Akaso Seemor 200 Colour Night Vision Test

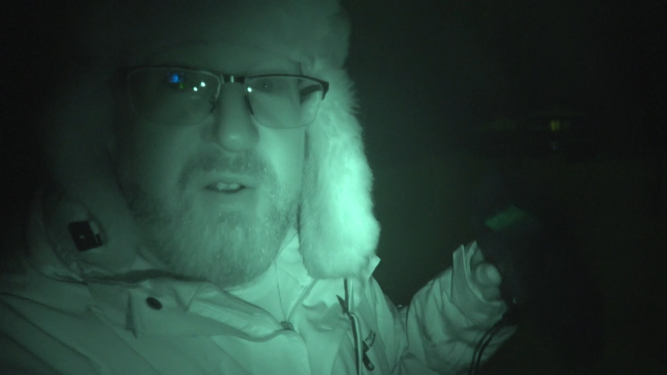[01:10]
Good frosty evening, everybody. Tonight, we are going to be testing out the Acaso Seymour 200 color night vision goggles. I'm going to do some tests here in the yard and then we're going to go for a walk. The sky up there, as you can see, is a mid-winter sky, 10 o'clock at night. There is a moon behind clouds. And this is about as good as we're going to get to do some testing with our Acaso 200 Seymour night goggles. These goggles are designed to work on a night like tonight where there's a little bit of light where you can kind of make things out but not really. It is night but it's not pitch black.
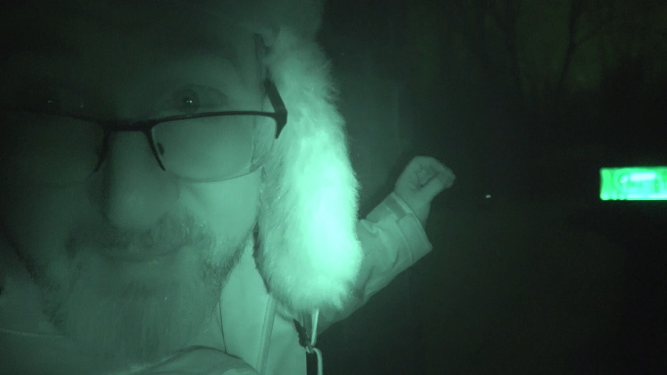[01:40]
Now, the Seymour goggles do have infrared mode which works in pitch blackness. I'm going to show you guys the infrared mode which is basically just
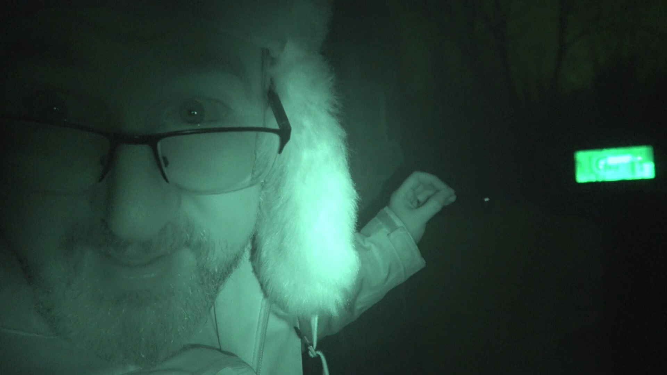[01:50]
a black and white mode with an IR pink light on the camera which is invisible to the human eye. But what I want to show you guys tonight is this camera does something very special. Color night mode.
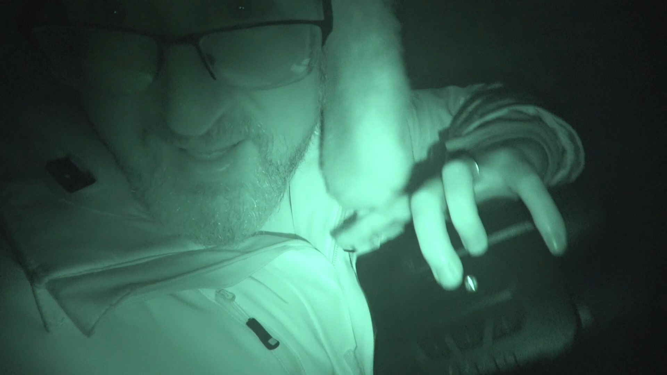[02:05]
Okay, and I'm actually wearing a colored shirt right here which I'm going to see if it will pick up and my hat has color on
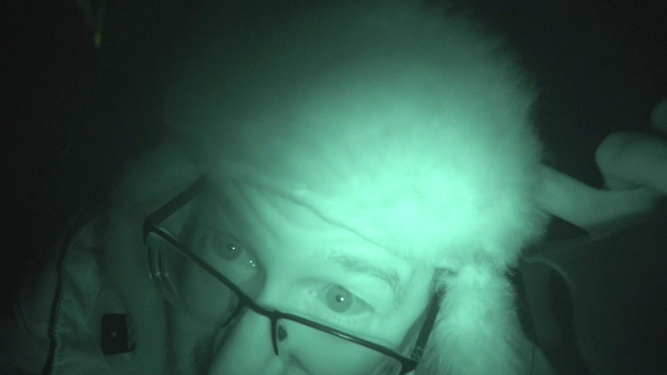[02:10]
it as well which we'll see if the other camera can pick up. I don't know.
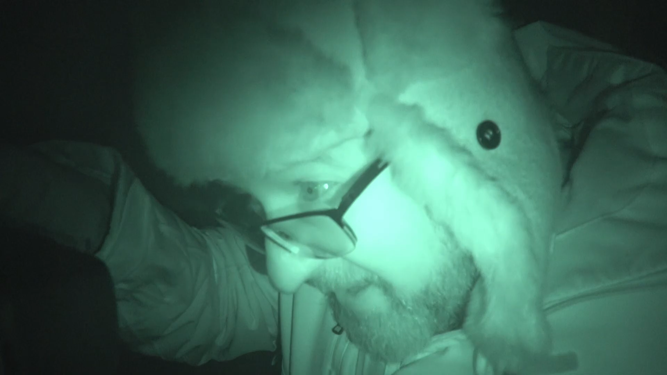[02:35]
This is the audio that you get with the Acasso Seymours.
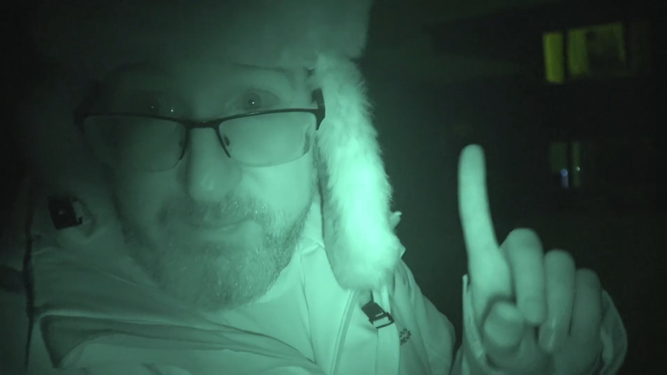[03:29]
let's check the color on this. Let's see if it actually picks up the color of my shirt. Obviously, in IR mode on the camcorder you can't tell what color my shirt is. Did I mention it's like minus 15 degrees out here tonight? Yeah. The things I do for this channel. There it is. There's my shirt.
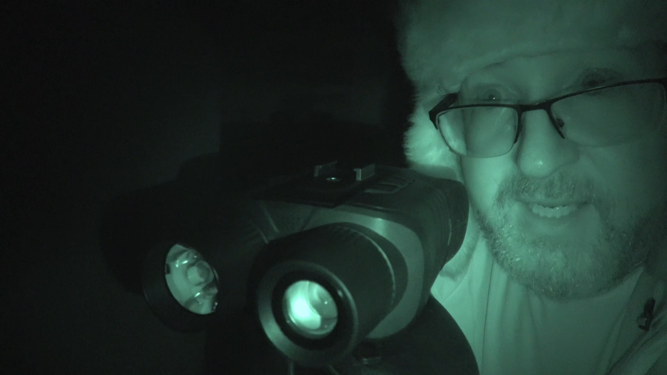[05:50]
Okay, so right there guys if we're looking there's no light coming out of the Acasos.
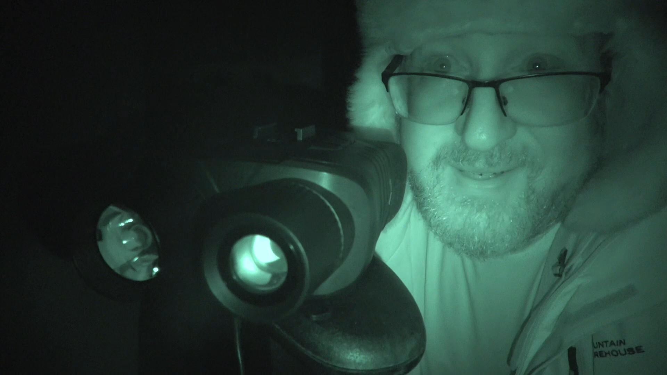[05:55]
So it's in IR mode which basically makes the image black and white but it's still just using the great sensor whatever they've got in the sensor in this camera. not color mode black and white. Okay, IR zero. Now I'm going to turn it to IR one and that's going to actually turn the IR light on. Okay, there. The IR light is on and that brightens everything up.
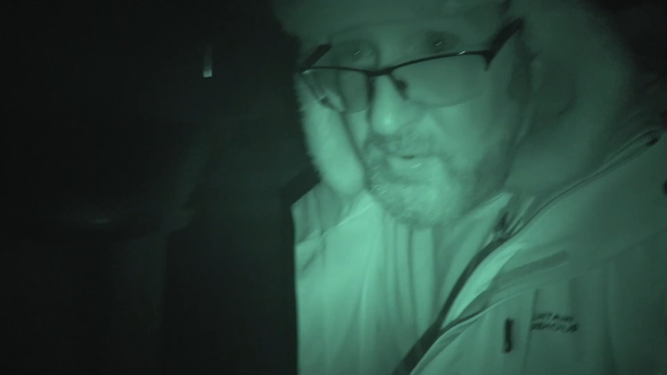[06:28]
Now there is actually a light coming out of the goggles and I'll show you.
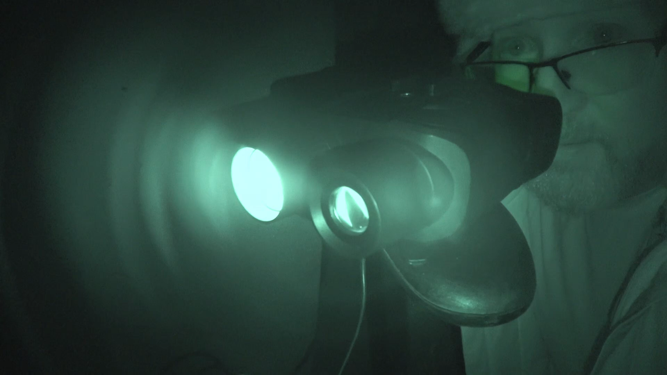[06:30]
there's the light coming out right there because we are on IR one
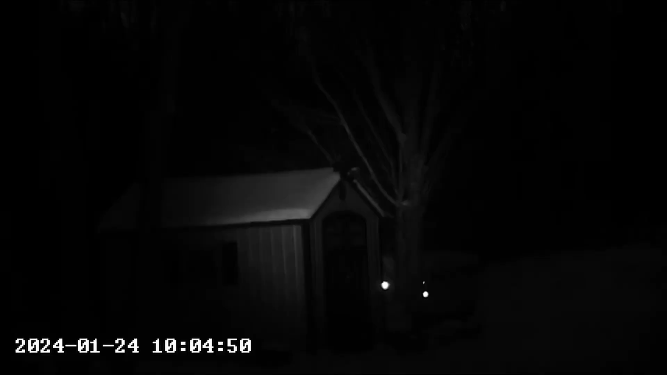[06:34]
and there are seven levels of IR and I'll just go through those right now for you guys. That's IR mode two IR mode three four five six seven so that's the highest mode and I'm just going to pick this up and hand hold it.
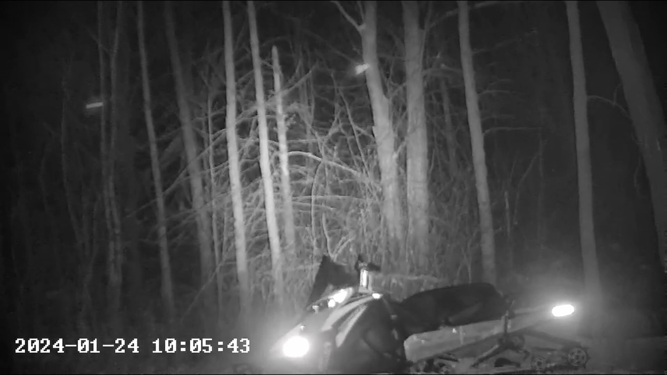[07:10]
There's the reflectors on the snow machine so it's quite bright. I don't see any of that light to my eye.
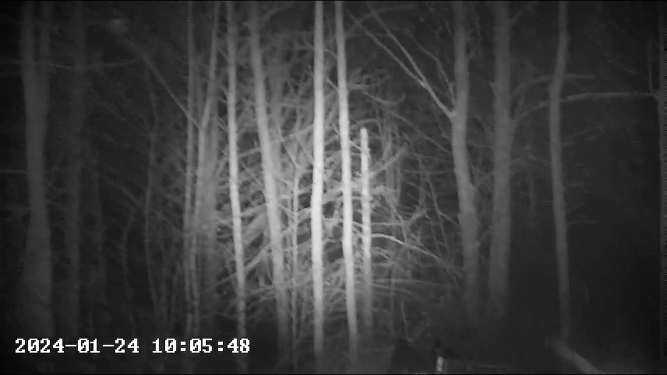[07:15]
When I look above the camera you can't see that light.
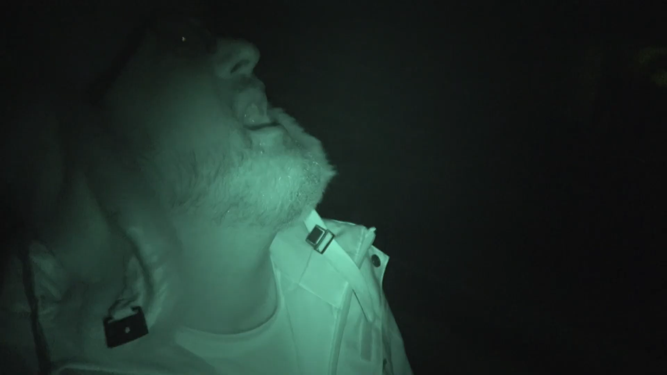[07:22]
Oh look at look at that there's the moon.
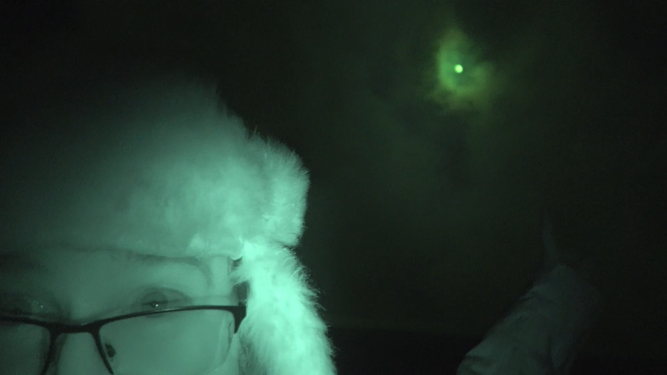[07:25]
I was telling you guys the moon is up there it's behind clouds
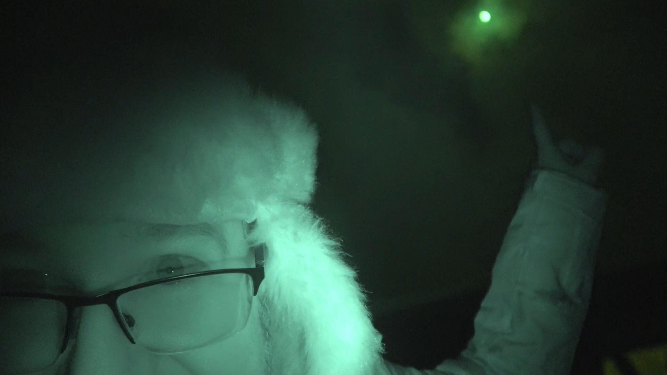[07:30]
but this is the perfect conditions for what they're telling me we need. We need a little bit of moonlight and the snow here in the yard helps as well because that brightens everything up.
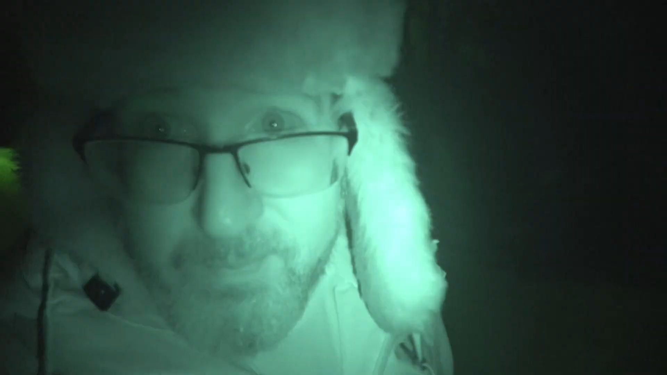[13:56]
would I use this to walk around the forest and look for animals just on a whim at night
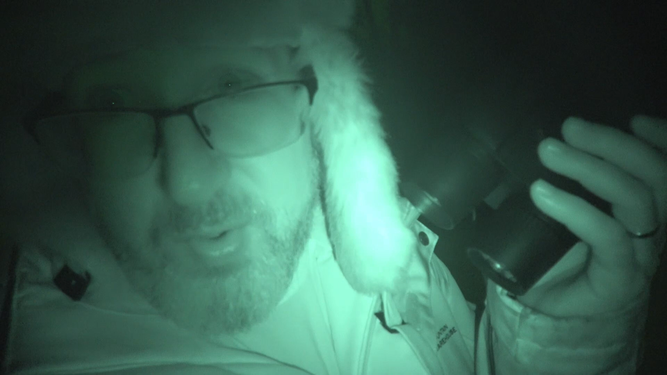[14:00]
yes and no actually yeah I was going to say no but yes you know where I would use this guys is I do owl counts
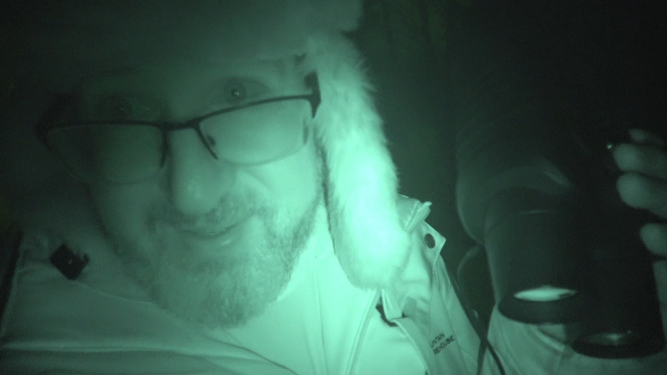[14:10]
okay we do we have a local group that does actual we go out and do surveys for owl populations this would help immensely we get close to them and I've tried with my other cameras but because of the light that comes out of them I'm pretty sure the owls I don't know if they can see infrared or not but they never seem to stay there so I'd like to try this for you know a little bit of biology conservation